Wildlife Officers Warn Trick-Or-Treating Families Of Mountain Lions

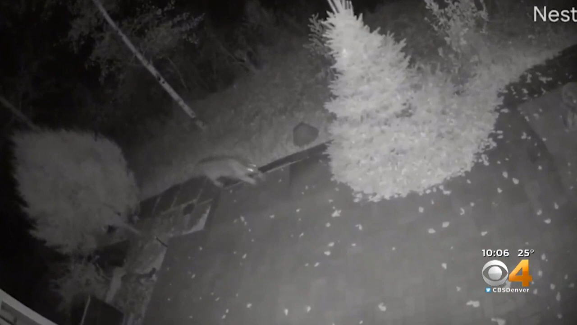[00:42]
COLORADO PARKS AND WILDLIFE SHARED THESE TWO VIDEOS. THEY BELIEVE IT'S THE SAME MOUNTAIN LION IN NEIGHBORHOOD SOUTH OF MORRISON.